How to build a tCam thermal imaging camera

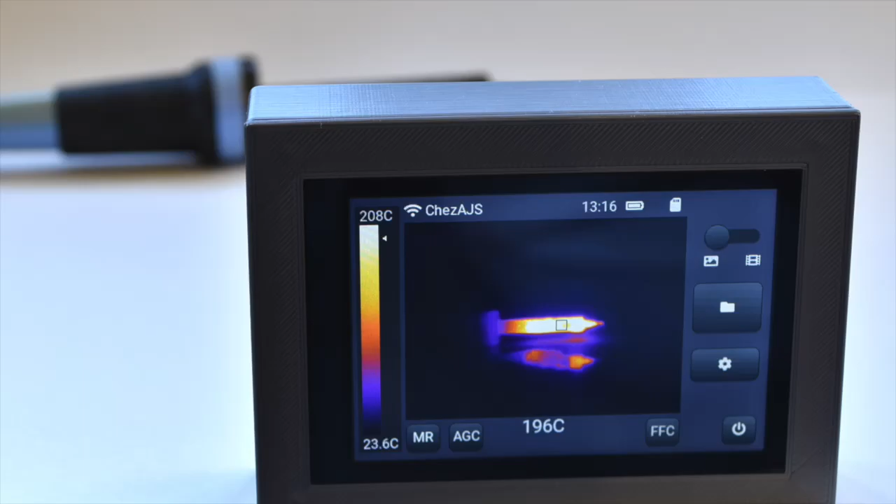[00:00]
On screen: spot 196°C, scale top 208°C, scale bottom 23.6°C
Hey everyone, I'm Dan Giulio and this video shows you how to build a TCAM thermal imaging camera.